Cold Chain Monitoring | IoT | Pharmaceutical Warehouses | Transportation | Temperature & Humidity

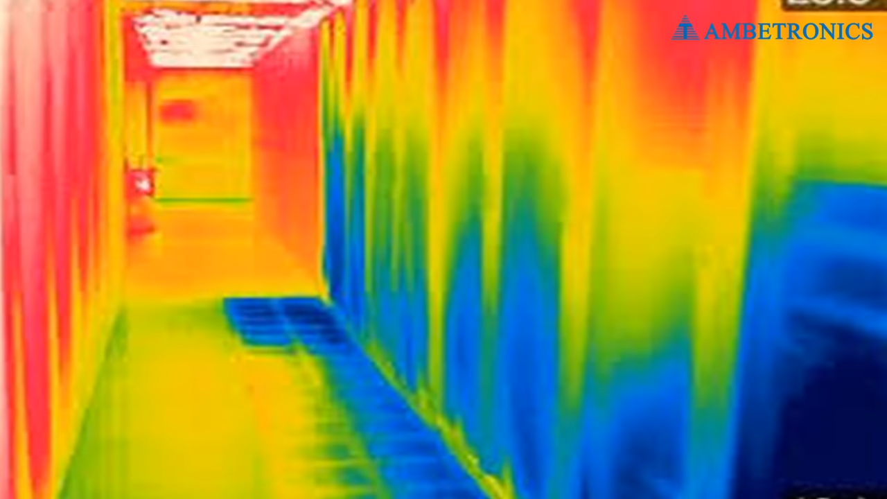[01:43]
We perform thermal validation of warehouses to identify hot and cold spot for routine monitoring of temperature.
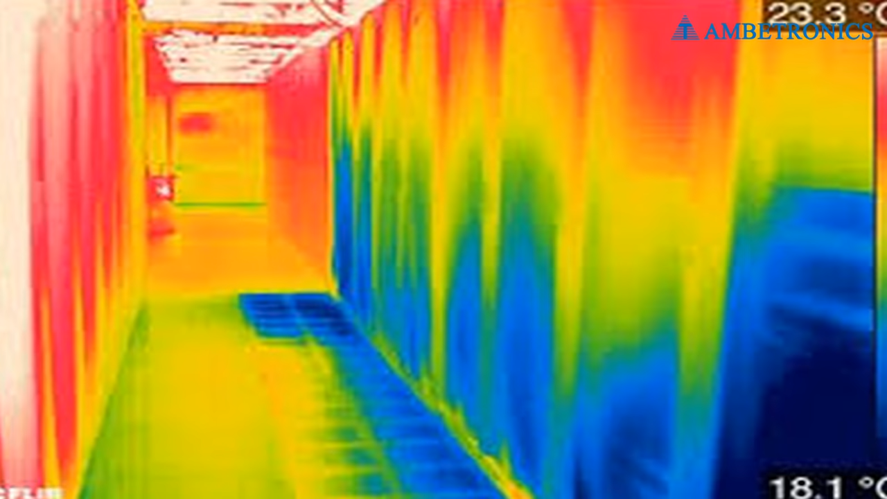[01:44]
Some of the application of cold chain monitoring. Pharma warehouse.